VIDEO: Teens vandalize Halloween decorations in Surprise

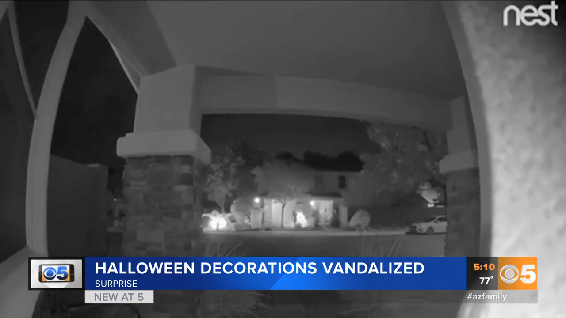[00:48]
In less than eight seconds, they slashed all four of her decorations worth hundreds of dollars. They came walking down the street.